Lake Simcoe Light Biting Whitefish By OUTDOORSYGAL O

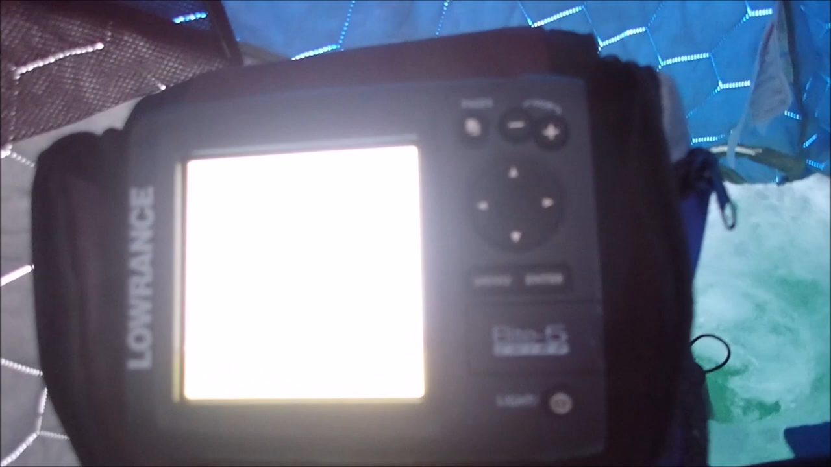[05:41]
Can you see that? It's overexposed. It might be overexposed.